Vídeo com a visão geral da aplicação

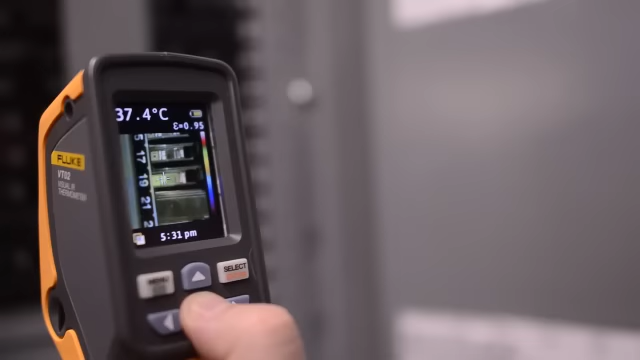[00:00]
On screen: spot 37.4°C
O termômetro de IR-VT02 da Fluke revoluciona a medição de temperatura com a mescla térmica.
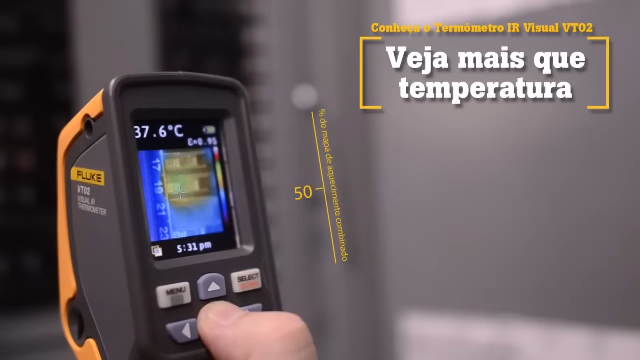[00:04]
On screen: spot 37.6°C
Há uma nova categoria, termômetros visuais de IR.
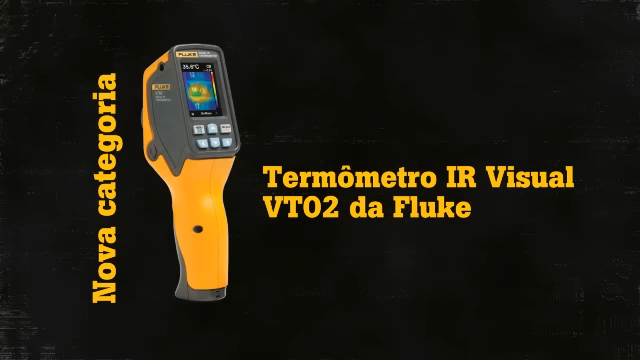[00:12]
Ao fazer milhares de medições por segundo, o termômetro visual de IR retira a imagem visual e aplica um mapa de aquecimento térmico.
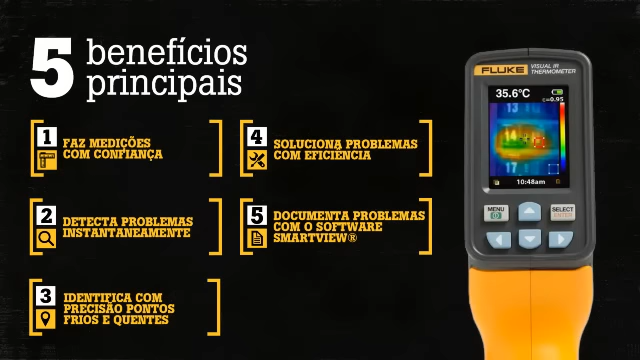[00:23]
On screen: spot 35.6°C
Há cinco benefícios principais do VT02 em dispositivos para medição de temperatura. Primeiro,
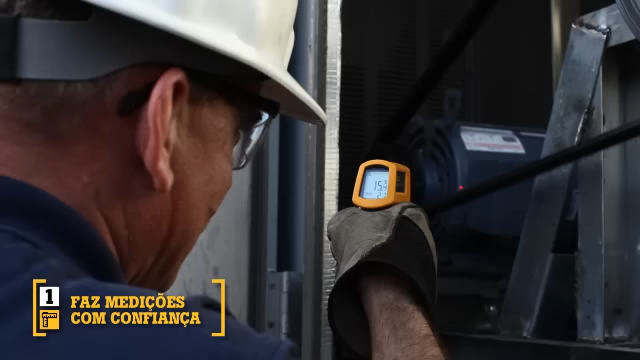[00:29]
os termômetros infravermelhos tradicionais mensuram apenas a temperatura média de uma área e não apenas a temperatura do indicador do laser.
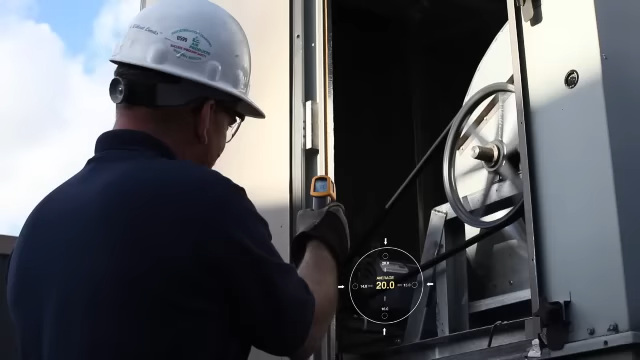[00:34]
Quanto mais longe você estiver do objeto, menos precisão você obterá.
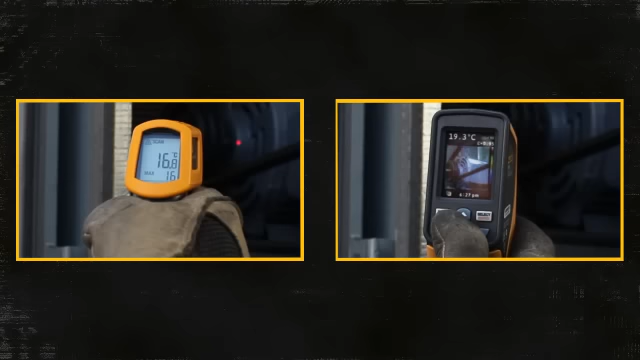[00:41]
O VT02 fornece a imagem visual exatamente daquilo que você está medindo.
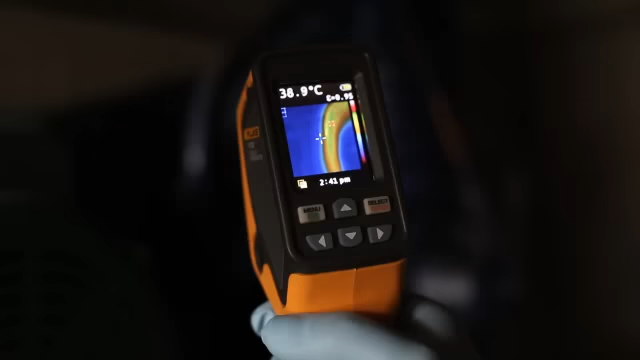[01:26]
On screen: spot 38.9°C
monitore simultaneamente locais quentes e frios.
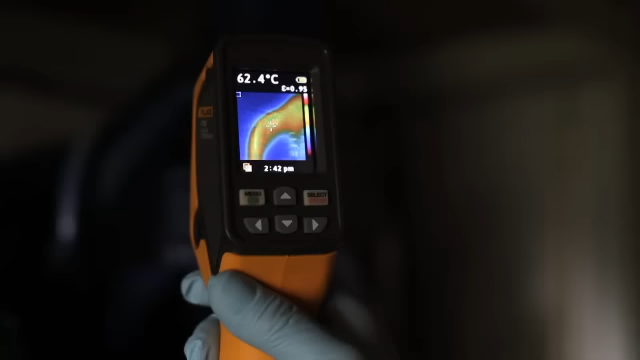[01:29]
On screen: spot 62.4°C
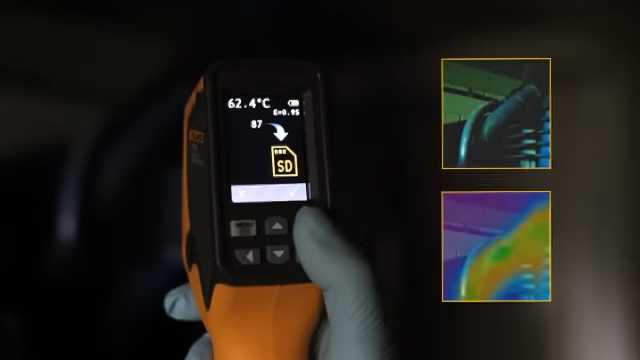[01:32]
On screen: spot 62.4°C
Alinhe o centro com o marcador e posicione a leitura exatamente onde você precisa.
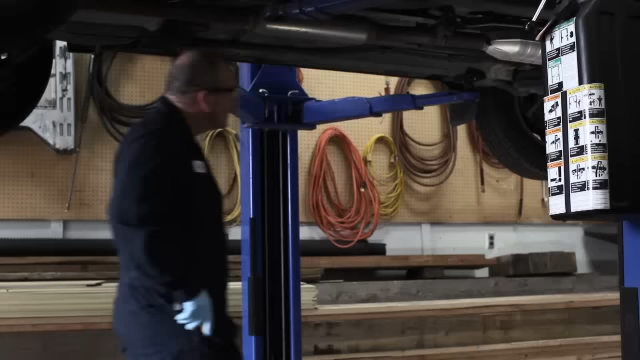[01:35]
Quarto, compacto e intuitivo.
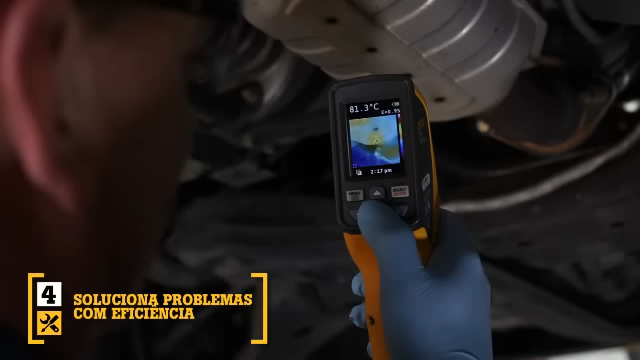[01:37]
On screen: spot 81.3°C
Com design para apontar e disparar e
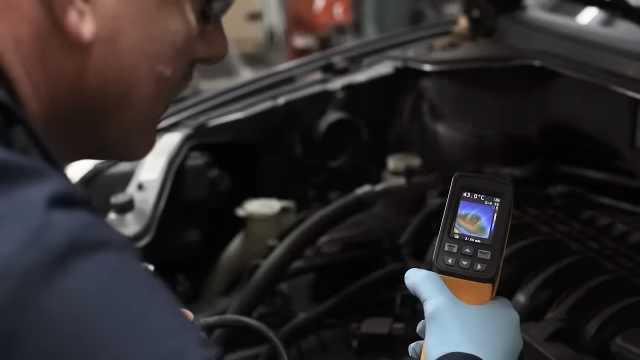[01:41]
com solução inteligente e integrada para facilitar o manuseio e requer pouco ou nenhum treinamento.
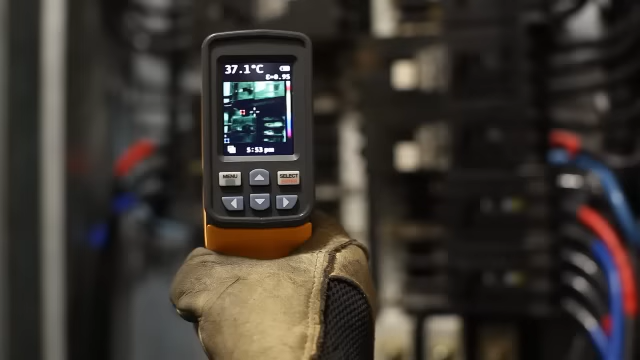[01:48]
On screen: spot 37.1°C
O quinto benefício, Software Smart View. A cada acionamento, o VT02 salva automaticamente os dados do mapa de aquecimento térmico e a imagem visual no mini cartão SD. Importe essas imagens no Software Smart View,
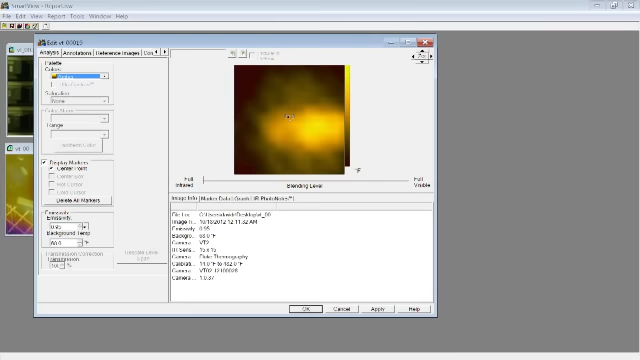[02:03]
ajuste a paleta e os modos de mescla de 0, 25,
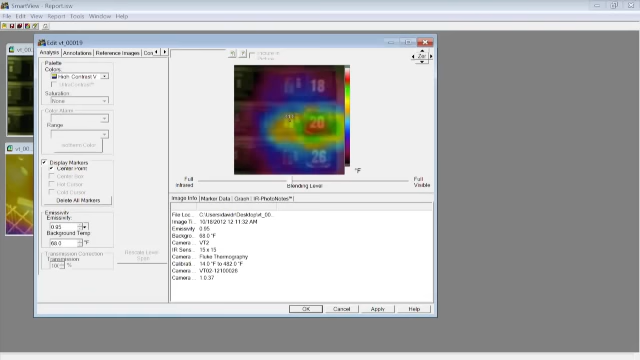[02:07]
50, 75 e 100% para obter a melhor imagem.